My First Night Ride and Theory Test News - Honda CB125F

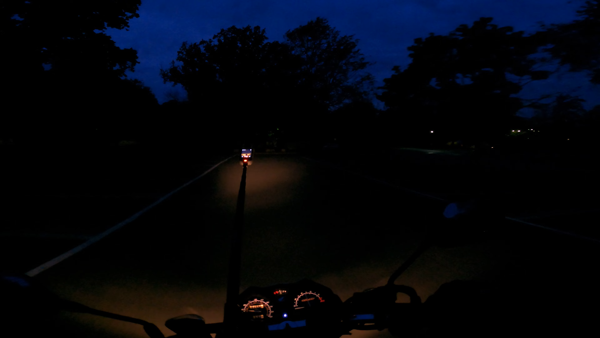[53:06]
It's just the same as in the dark, in the light, but a bit darker. So let's go and do this. The roads will be quiet anyway. So Let's get on with it. If I'm doing anything wrong, do let me know in the comments, please.
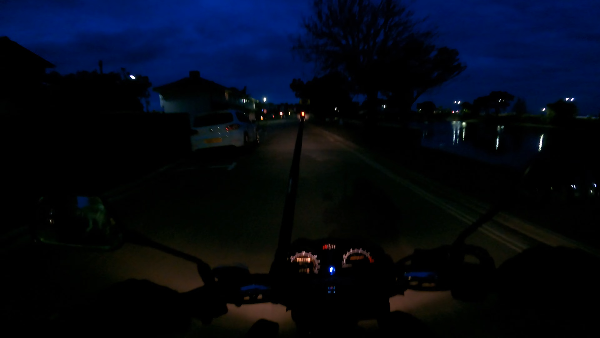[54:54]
Right, that should be the last of the speed bumps. The intended ones anyway, the roads just poor anyway.
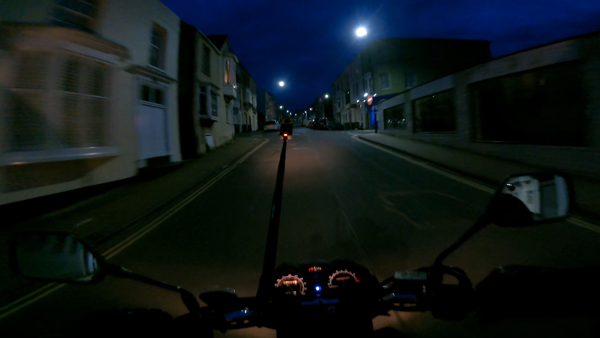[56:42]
Jesus, that road is awful. Got to watch out for cars reversing out here because they cannot see what they're reversing into.
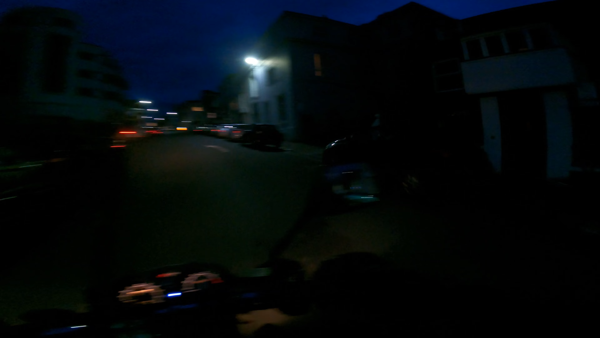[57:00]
I wish it was always this quiet. No pedestrians. Let's go.
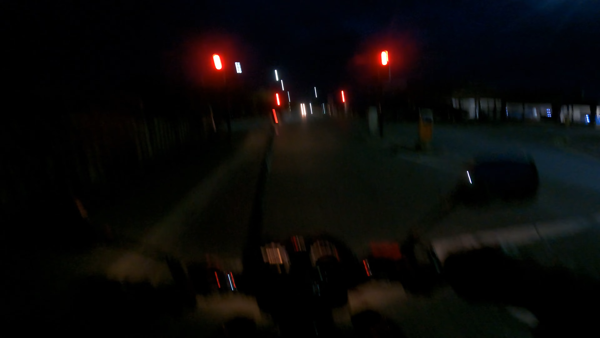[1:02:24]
Oh no, it's done that gear thing again. Well, let's hope this is a easy gear that I'm in. I think it's second, but it's getting my bum off the line, so that'll do. Oh yeah, it's come back now. It's weird how it does that. The gear display, if you have to do an emergency stop, the gear display literally just vanishes off of this bike.
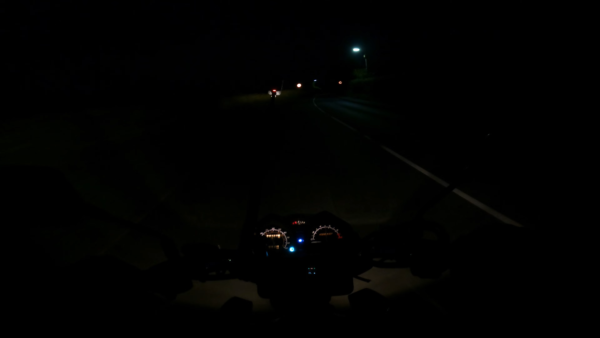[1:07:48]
Zone, so let's make sure we're doing 30. Lovely, almost back. house up here has got loads of different coloured lights shining on it for some reason.